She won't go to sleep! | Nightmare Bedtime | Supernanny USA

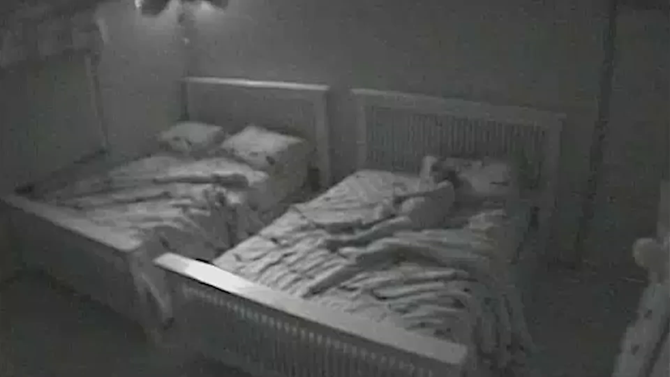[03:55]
3 kids in bed, 1 kid on the landing, who they will put in bed later.